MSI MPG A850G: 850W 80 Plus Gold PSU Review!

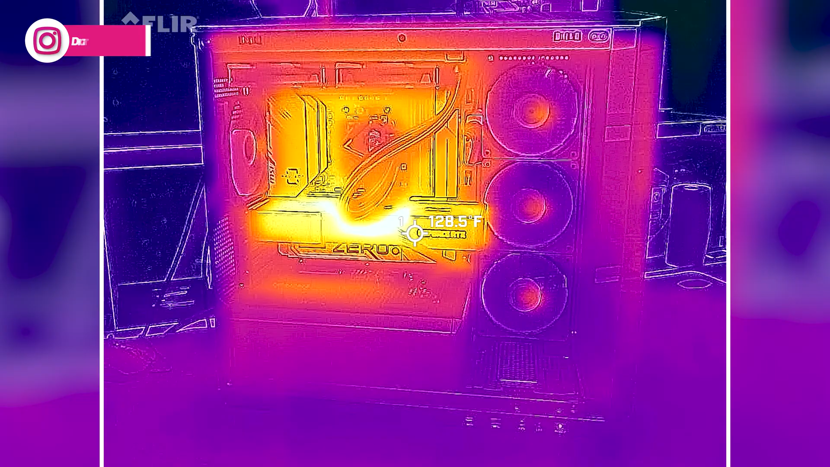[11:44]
On screen: spot 128.5°F
Now I did take the panels off, but as you'd expect the GPU is going to be the hottest and warmest thing, but seeing a lot of heat being dissipated all around the motherboard as well.
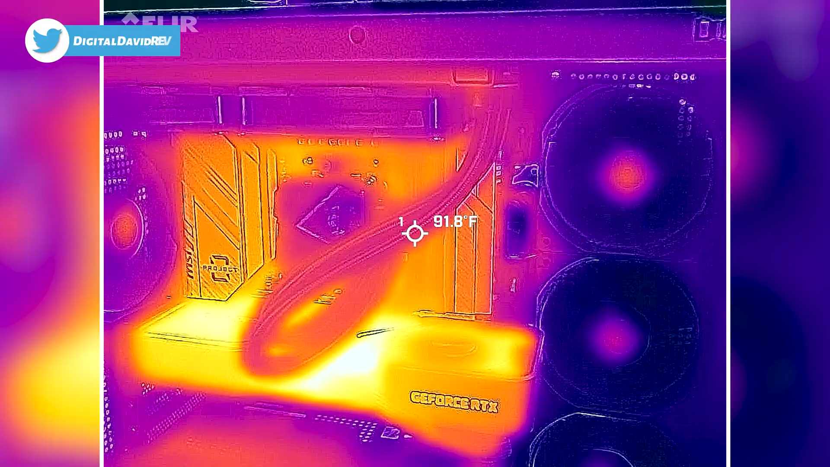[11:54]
On screen: spot 91.8°F
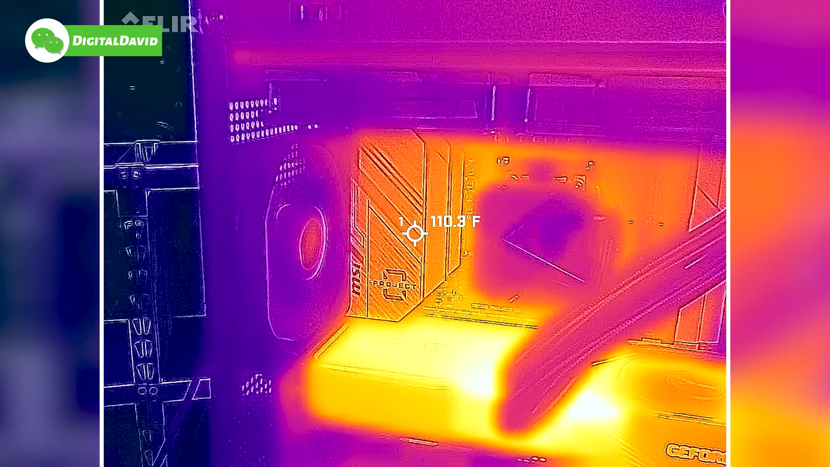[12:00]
On screen: spot 110.3°F
Surprisingly our cooler, as you would probably expect, it's doing really well. I thought that might be a little bit warmer than it is. It's great to see doing an adequate job on the CPU.
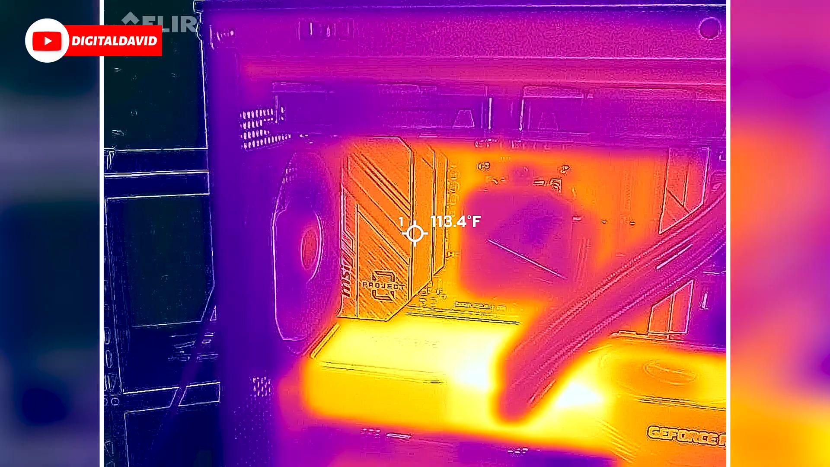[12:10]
On screen: spot 113.4°F
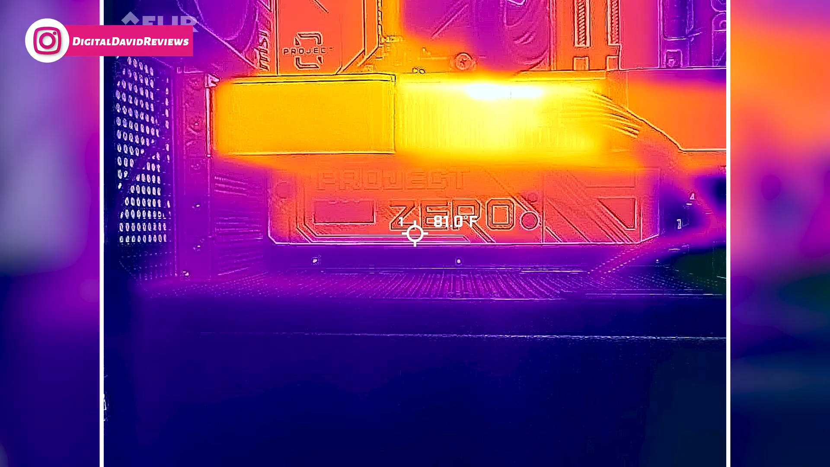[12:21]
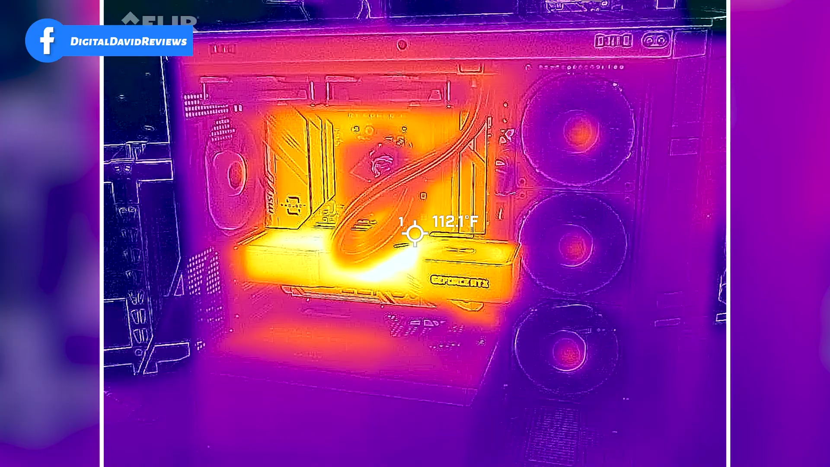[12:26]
On screen: spot 112.1°F
And you may have noticed the bearings on the case fans.
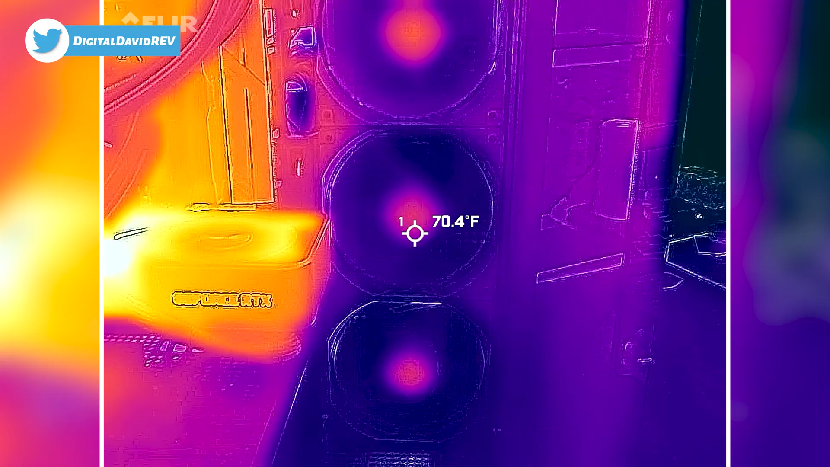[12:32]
On screen: spot 70.4°F
A little bit warm in the center.
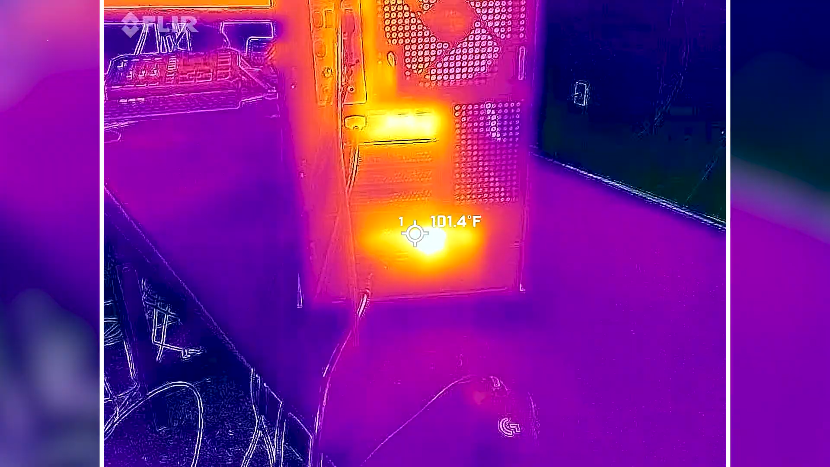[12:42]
On screen: spot 101.4°F
Here's the I.O.
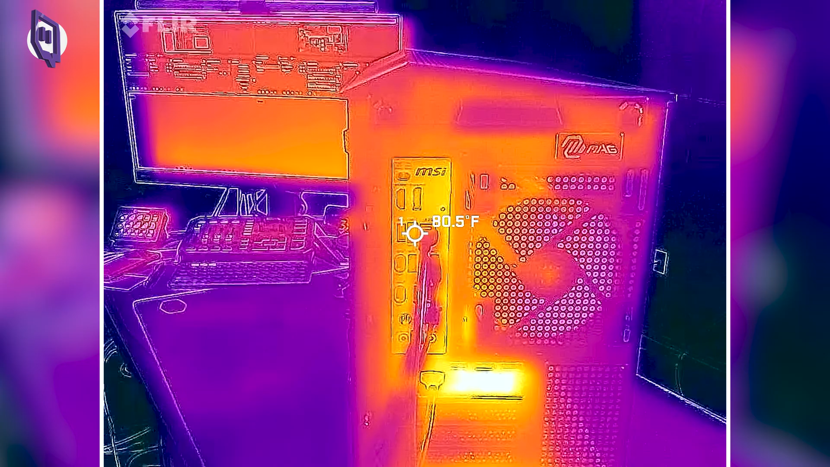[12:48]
shield on the back side. Not too shabby. And then here's a look at the back side.
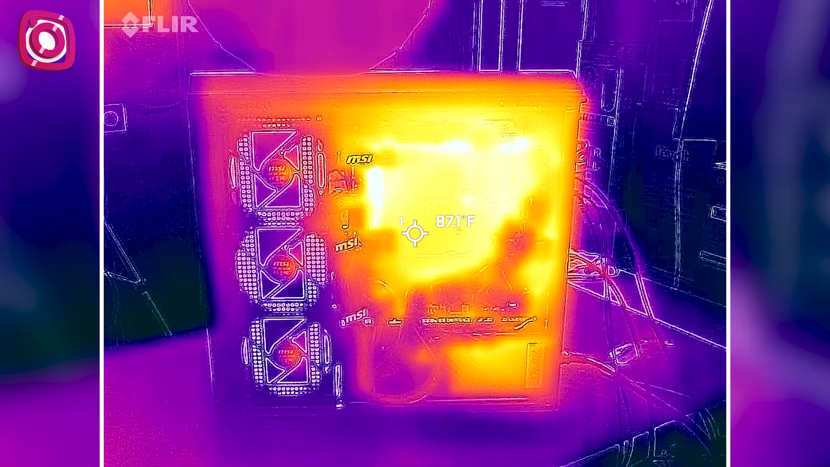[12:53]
So a lot of heat from the motherboard on the back.
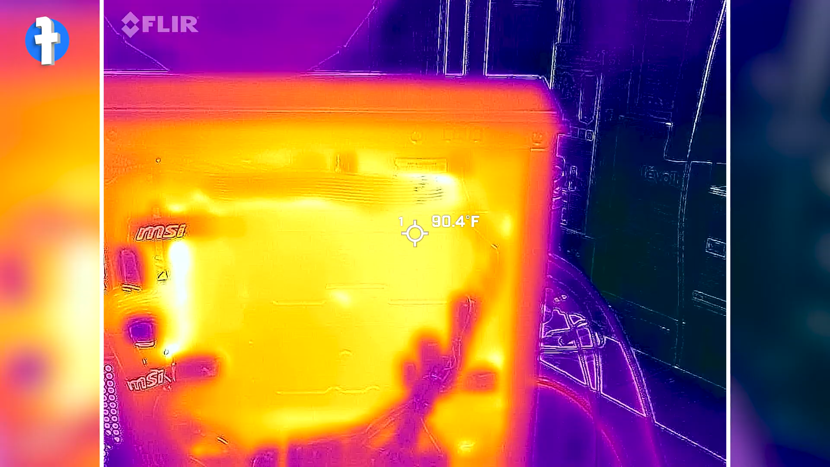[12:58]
On screen: spot 90.4°F
That's where all of our headers are that we're connected to, like our CPU up at the top.
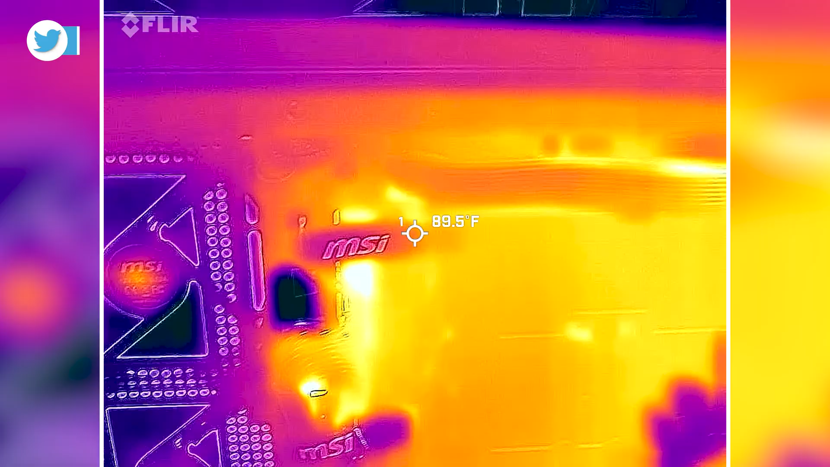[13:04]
On screen: spot 89.5°F
Mainboard power down here. See that hotspot there.
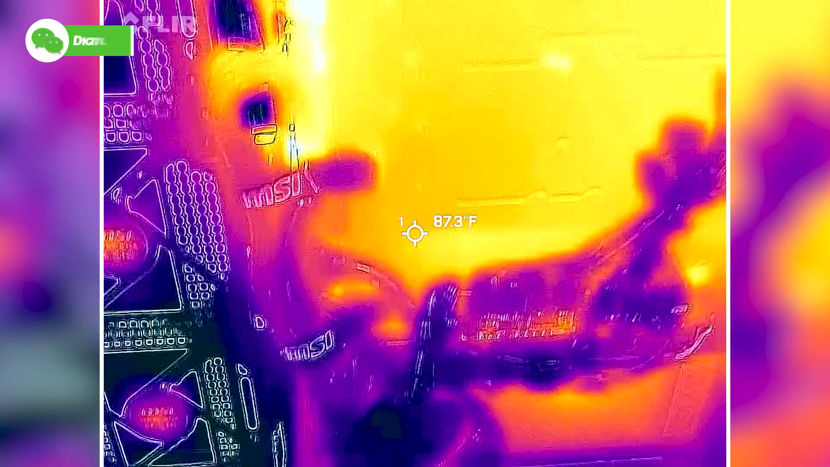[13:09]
On screen: spot 87.3°F
The rest of our cables at the bottom and the power supply.